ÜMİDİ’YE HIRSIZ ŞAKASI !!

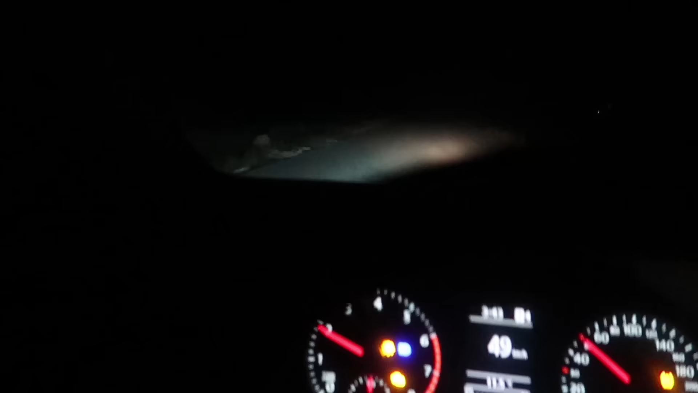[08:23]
Evet arkadaşlar şimdi o geçen videomda gözüken, yani geçen videomu izleyenler bilir, Furkan beni uçundan aşağı attı aldı, videomu izleyenler bilir. Burada bir cisim gözükmüştü, bir cisim yaklaşıyor efendim. Ama bakalım bu sefer hala orada mı? Eğer o şu an orada değilse korkan, aha bakın burada.
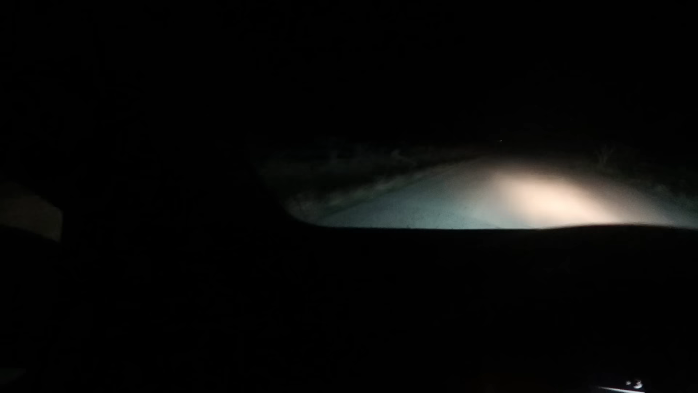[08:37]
Nerede? Var orada mı hala? Oğlum Allah çarptı.